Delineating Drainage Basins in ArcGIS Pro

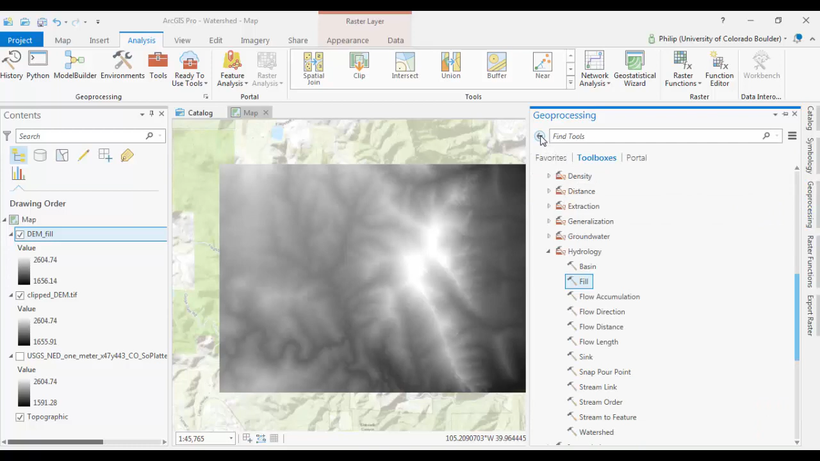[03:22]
And you want to do the Flow Direction Tool next. Your Input Raster will be the DEMFILL. Output will be, we'll just call this Flow Direction DEM, just like that. Go ahead and run that.
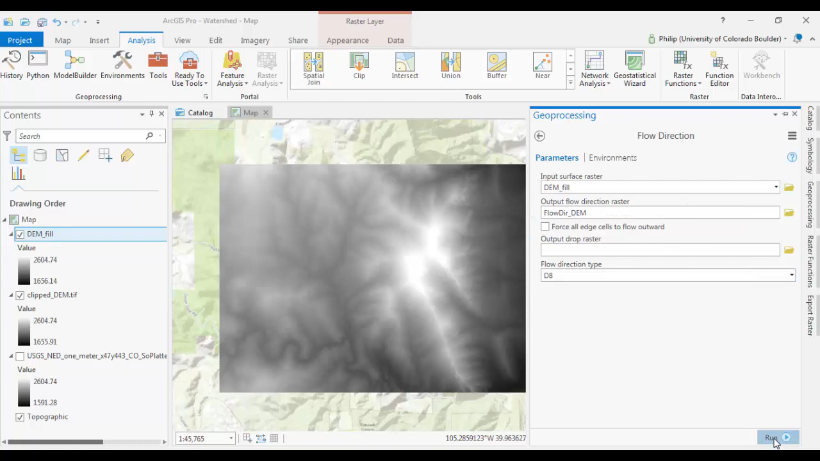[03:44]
This one shouldn't take as long. Okay, that one only took about 15 seconds.
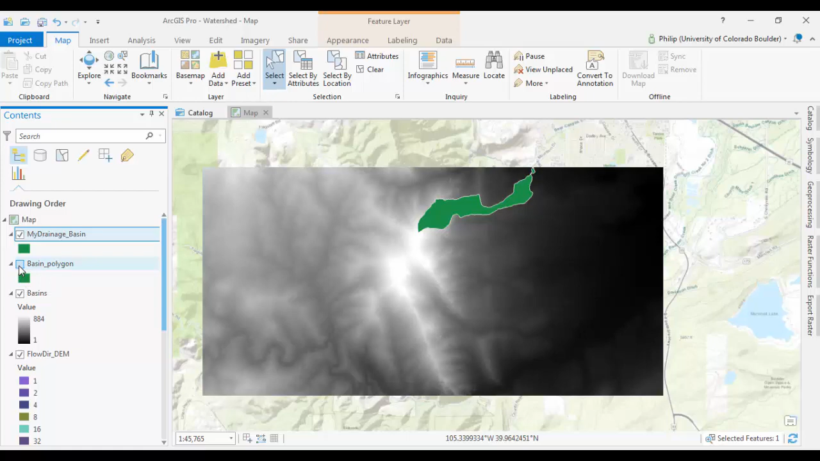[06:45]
and if I turn off all my other layers, now I have just my basin.